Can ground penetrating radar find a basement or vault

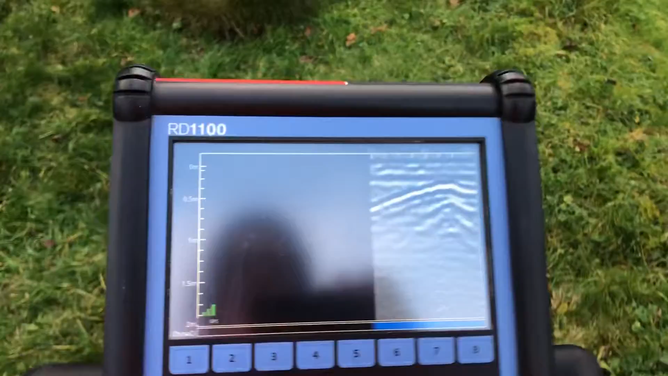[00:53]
over the place but it doesn't matter what can we see
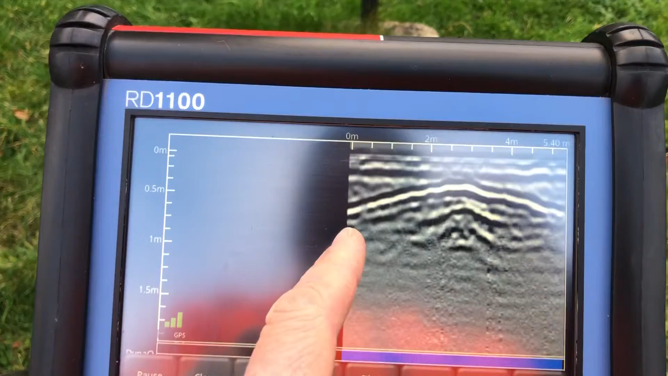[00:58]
what we can see here is a defined line and if I just take this zoom out a minute you
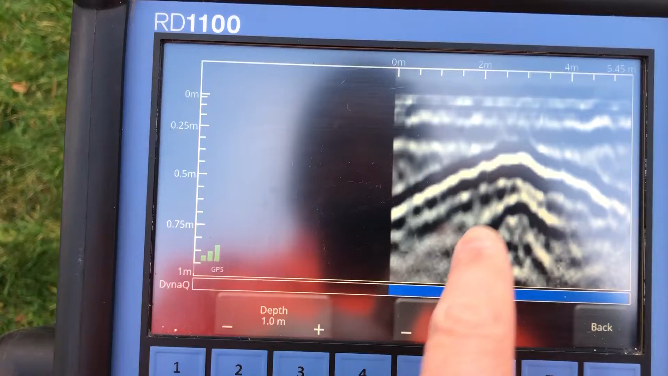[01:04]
can see roughly it starts there about just under probably about 260 down from there right and you can see that shape that is
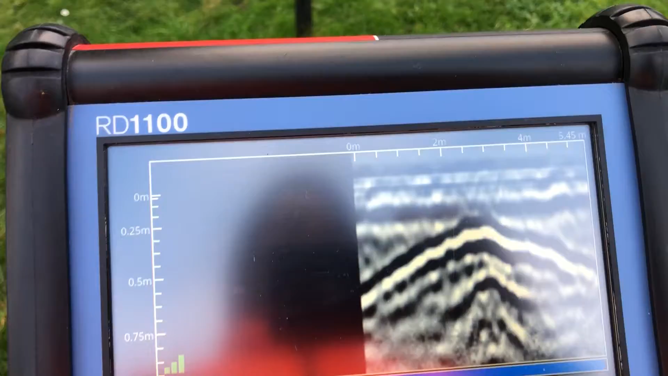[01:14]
the shape of a vault so that is the vaulted ceiling beneath and
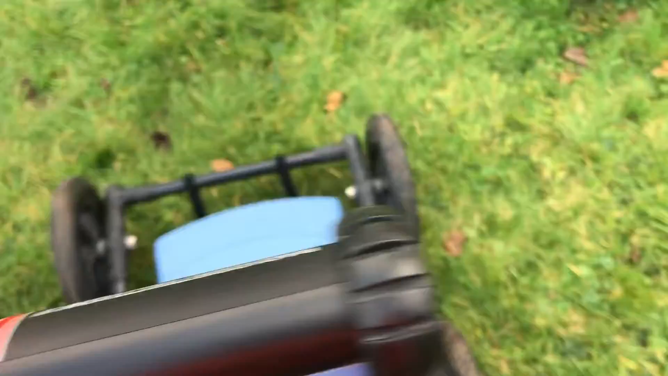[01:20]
I'm going to leave on the same line we're going to come back along here now right so again
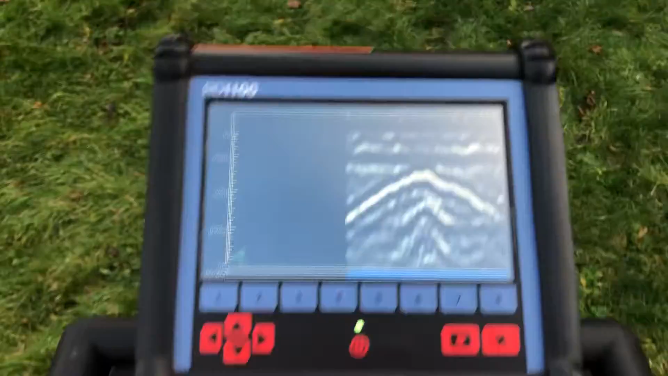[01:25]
excuse me it's all over the place and what you're seeing here is now is
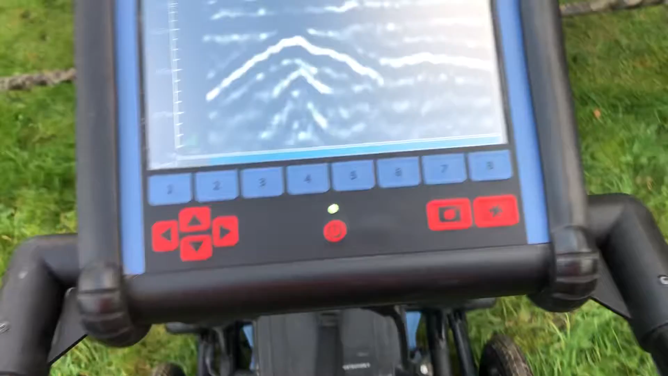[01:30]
basically another it's a flat line straight line shall we say roughly about sort of like 500 so if you could imagine that's the vaulted area there we've just
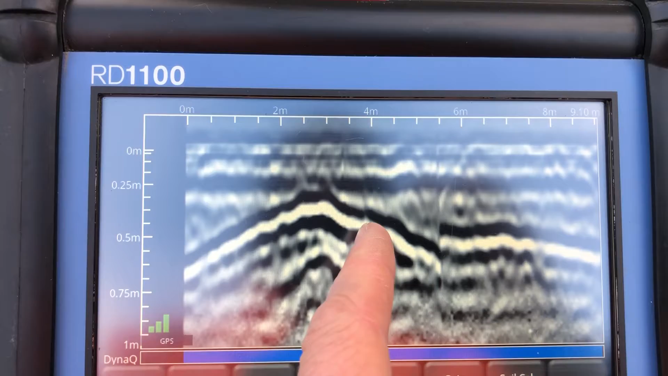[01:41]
taken we've just driven from there across that way that's where you're going to get a straight line and obviously this is the point this is the importance of doing grid work as well so you can actually see what's going on but I just
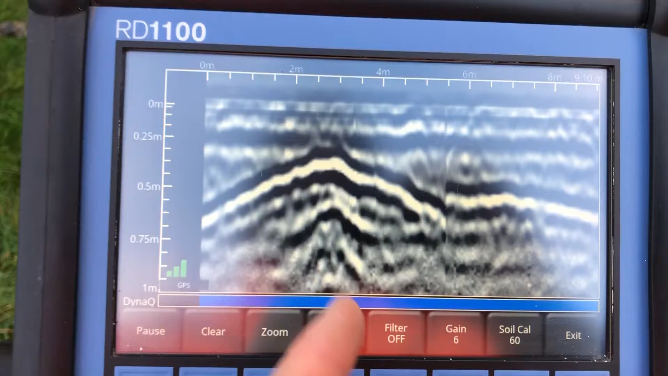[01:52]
thought this would be quite an interesting one because if you didn't have anything beneath there you probably wouldn't well you wouldn't see that sort of line which is indicative of what I'm looking for again with this one here so
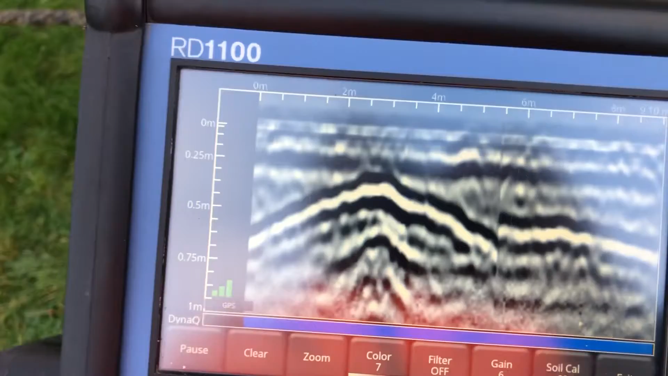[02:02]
yeah the answer to the question is you can find stuff below ground like a basement or a vault and in this case here we've done a lot of work here today um this is a church we've learned a lot of